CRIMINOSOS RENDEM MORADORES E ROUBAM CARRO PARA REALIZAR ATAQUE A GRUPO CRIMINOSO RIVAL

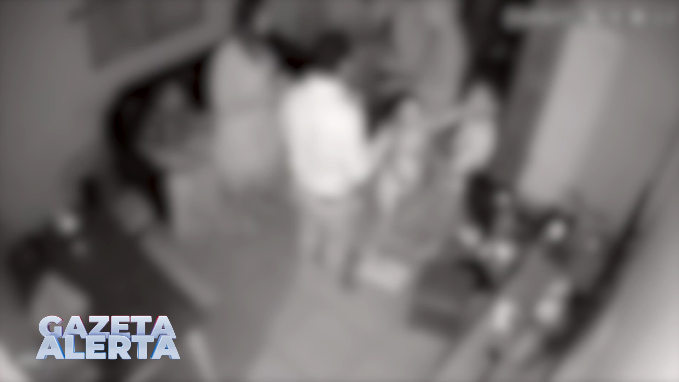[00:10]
bairro que a gente tanto tem falado nos últimos dias aconteceu na noite de domingo para segunda-feira. Observe nessas imagens de um circuito interno instalado dentro da residência, um circuito interno de câmeras, onde é possível ver a ação criminosa, o momento em que esses homens chegam a essa residência. O objetivo deles era roubar um carro, e eles conseguiram, pelo menos em até determinado ponto.